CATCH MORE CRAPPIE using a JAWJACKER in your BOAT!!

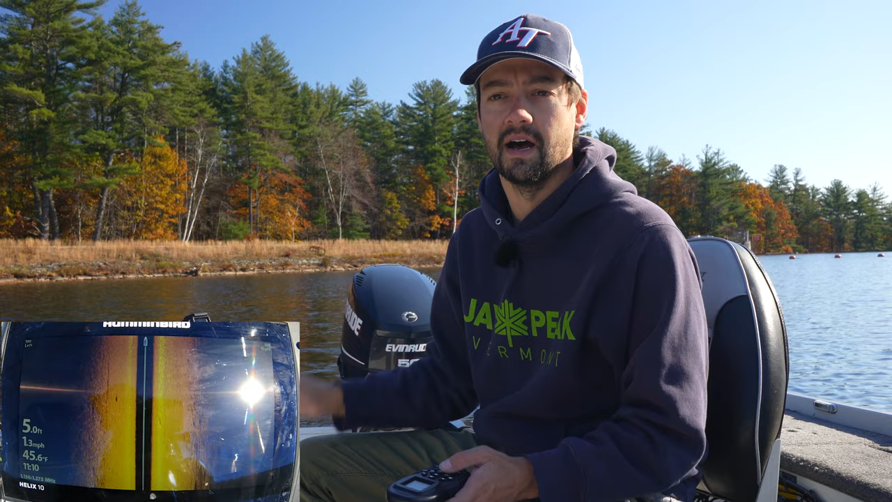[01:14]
And what we're going to look for is little tiny dots basically. And I do know where there's some, I've caught some before like this late in the season, probably about a week or two before this. So let's see if we can get them. We might do a catch and cook. I'm also, if we really get onto them, I'm also going to set up the jaw jacker with basically an ice rod off the back of the boat, just because I'm allowed to have two lines and a dead stick presentation and a casting presentation. You can't, you can't really beat that. So let's see if they're, let's see if they're around this morning, see if we can get on them. And I might switch over to the gas motor eventually.
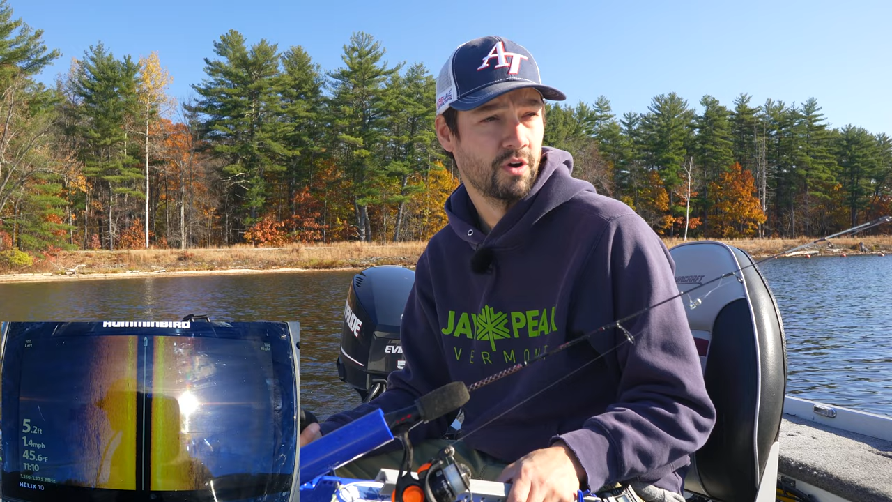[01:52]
And I have caught crappie in like 60 feet of water here as well. So let's see if we can get on them this morning. We also have a couple of fish right below us. Anything in that, that water column there means that there's fish.
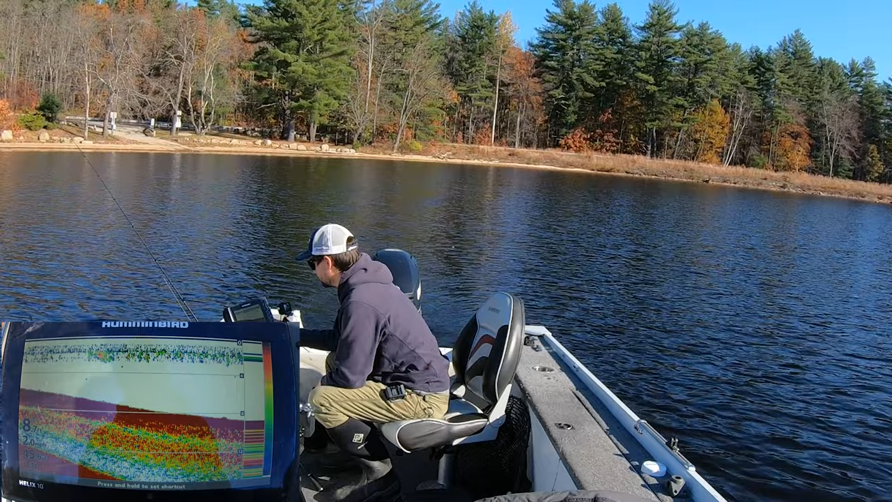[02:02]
And so I can barely, I can't even see a hundred feet since I'm so shallow right now. And they just lowered the lake down a little bit. So not a, not ideal from where I know before, but I can do side imaging up to about three and a half miles, five miles an hour, I think is ideal. So there's some fish. So there's some fish that we just fought, found right below us. And let's put the motor in reverse.
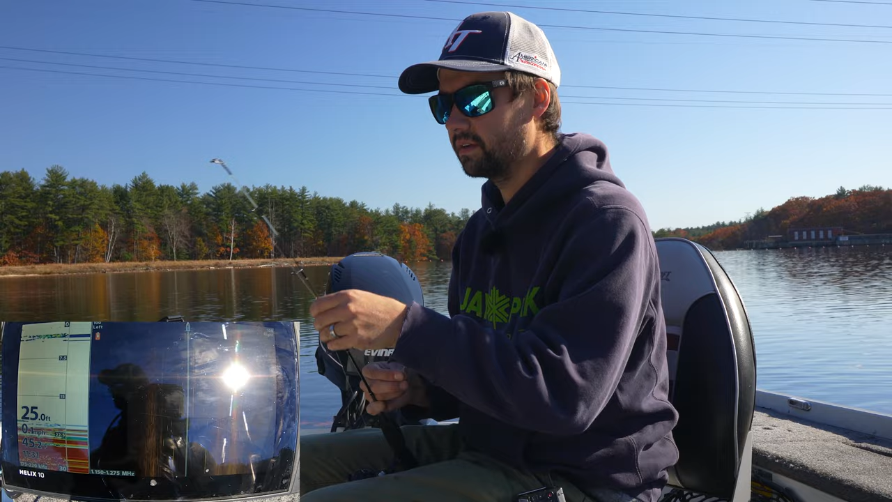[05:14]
I have a ton of fish below me right here. They don't seem very big, but I'm going to set it up anyways because I think it'll be fun. And that way I can actively jig and actively have a dead stick.
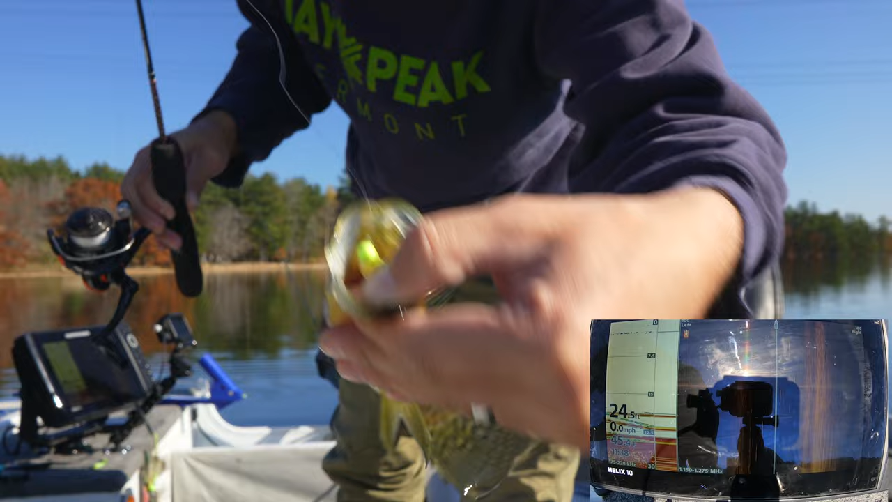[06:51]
It's all the way in there. Coming up hot. Coming up hot. Come on, come on, come on.
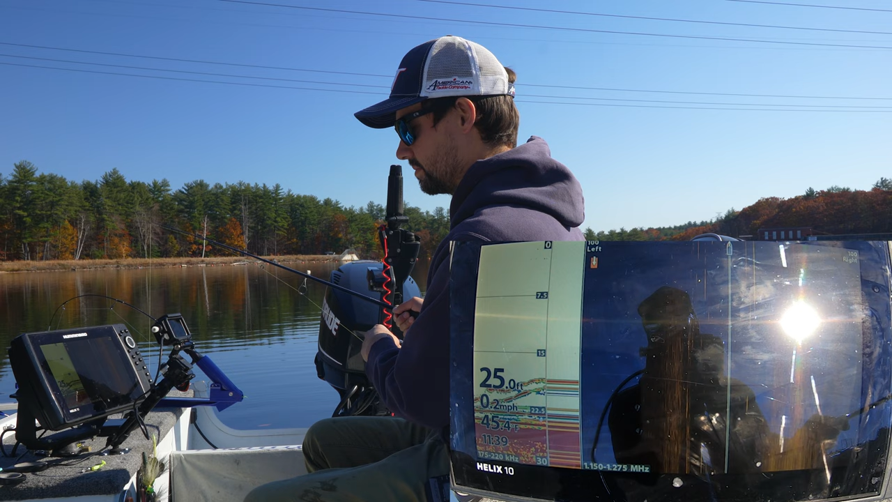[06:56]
On screen: speed 0.2 mph
Got him. Ah, this is so much fun. Of all things, this is catching the smallest ones. Oh, we floored it and I was going down. So many fish on the screen, so each one of those is an individual fish. Why my jaw jacker hasn't gone off, I do not know. Oh, seems like they want to chase today for some reason.